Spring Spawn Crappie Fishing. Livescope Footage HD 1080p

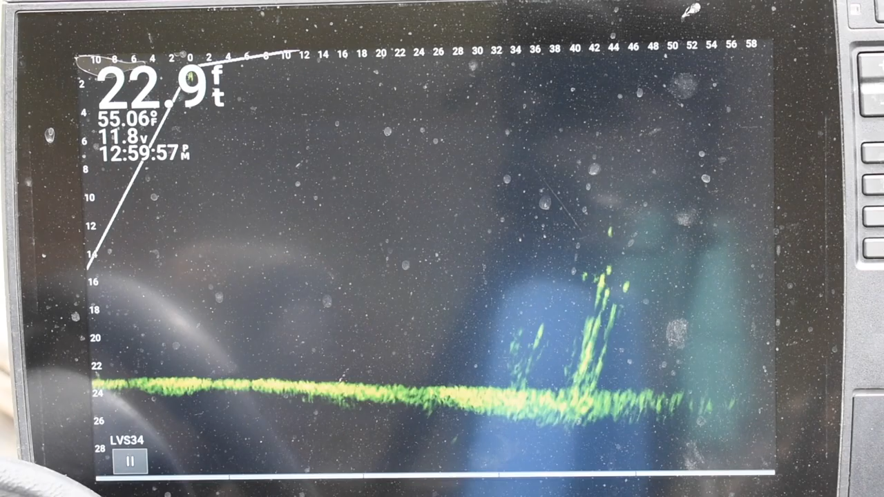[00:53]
On screen: depth 22.9 ft, water 55.06°F
Welcome back to the channel, and as you can see, we had a really good day of fishing there on Green River Lake, and it started out, we were looking for fish in a little bit deeper water. We found them, as you can see, but they just weren't the quality of fish we were looking for,
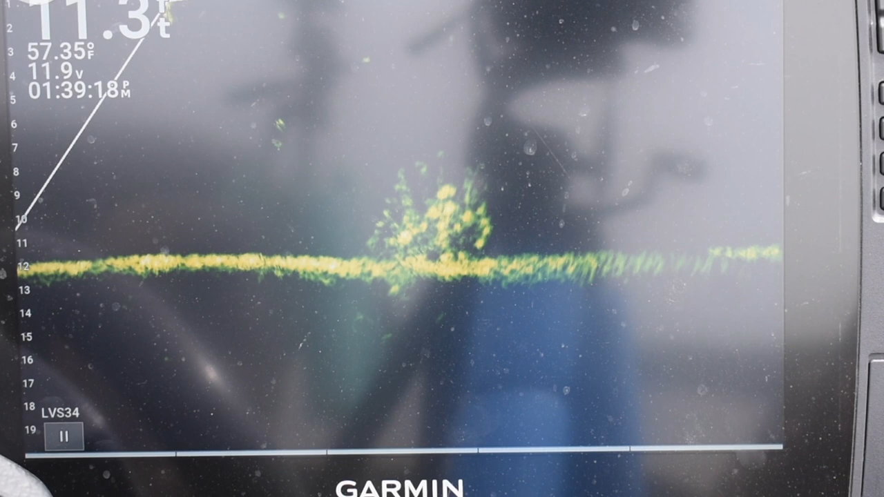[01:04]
On screen: water 57.35°F
so we ended up going on up shallow,
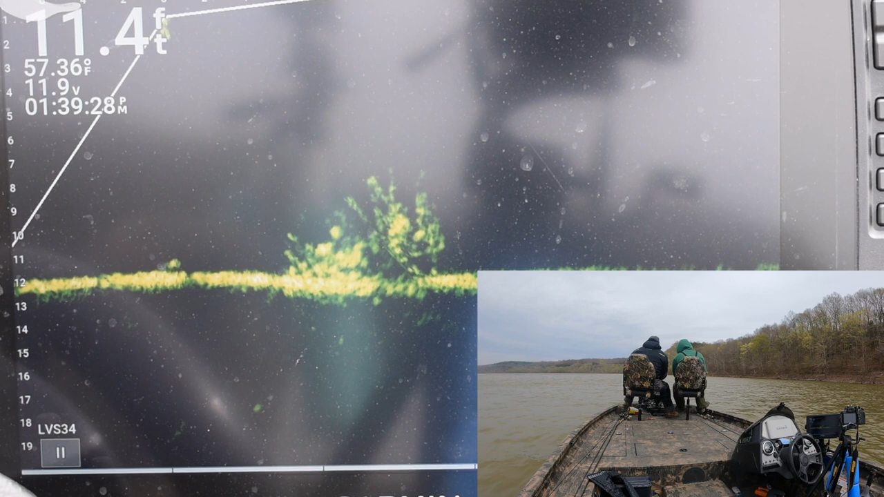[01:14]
On screen: depth 11.4 ft, water 57.36°F
this typically would have been, you know, in 9 foot of water,
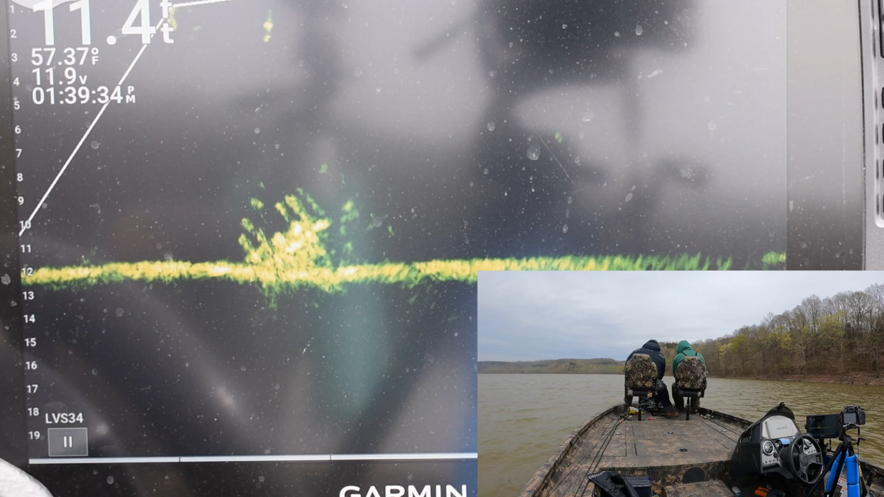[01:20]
On screen: depth 11.4 ft, water 57.37°F
but just kind of side scanning around on some new water, and we found this structure, which is, I don't know if it's necessarily a,
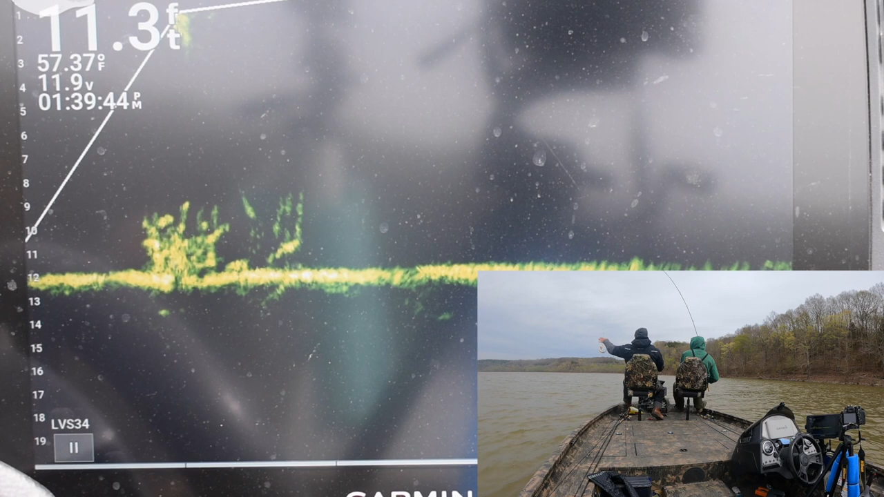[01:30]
On screen: depth 11.3 ft, water 57.37°F
it doesn't necessarily look like a moss bag, but it's kind of like a submerged stake bed, or maybe it's one of those reed cane things, but anyway,